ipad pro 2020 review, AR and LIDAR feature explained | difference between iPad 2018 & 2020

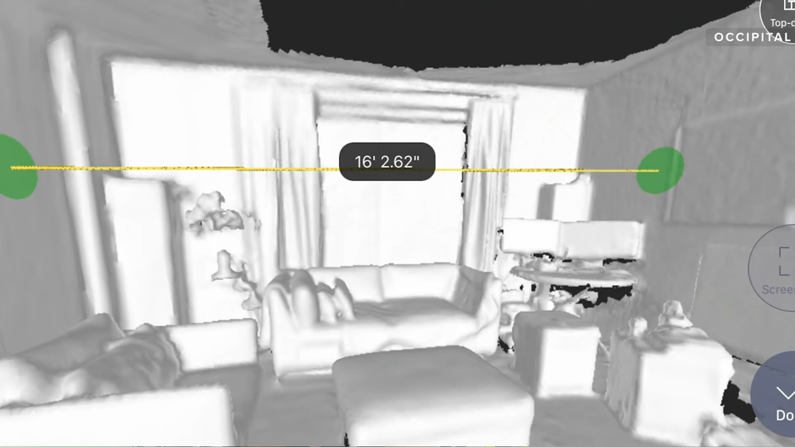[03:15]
Also, it's mapping your various objects, and using the augmented reality, you can also place augmented object,